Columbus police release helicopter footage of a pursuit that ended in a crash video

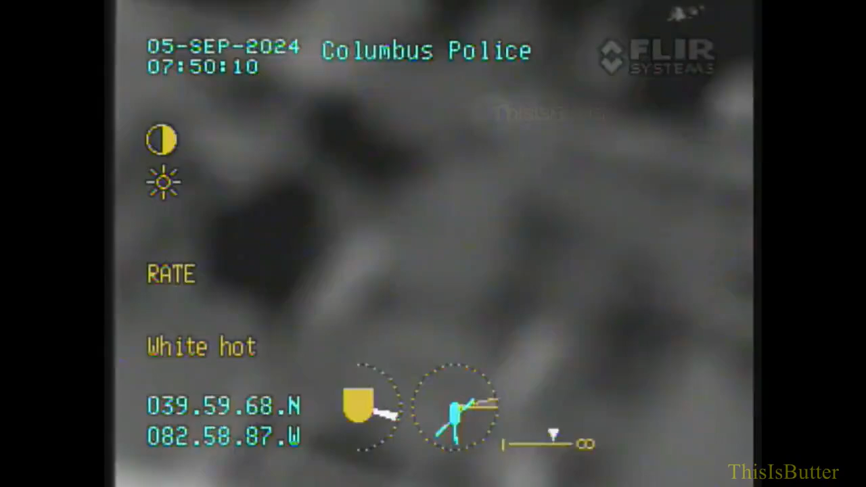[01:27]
Give me the street. Cruiser in the alley. Stop, stop, stop, stop, stop, stop. He's southwest of you.
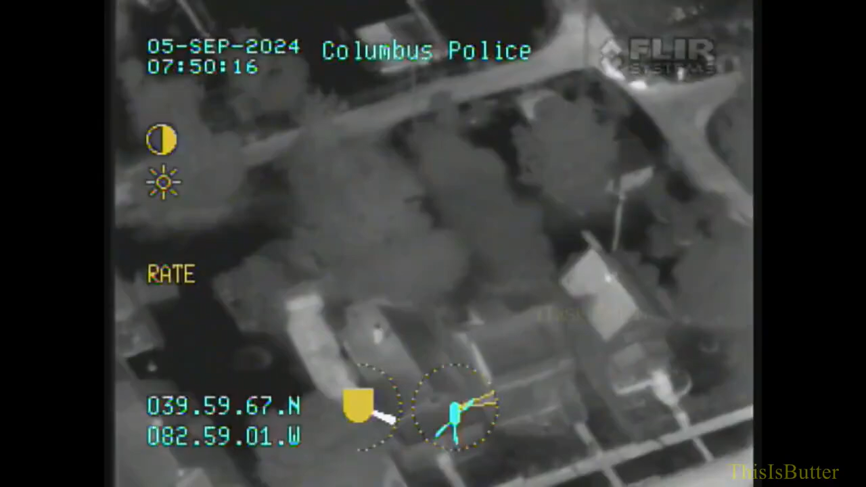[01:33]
He's running towards the street. South of you. Somebody on 12. Somebody down on 12.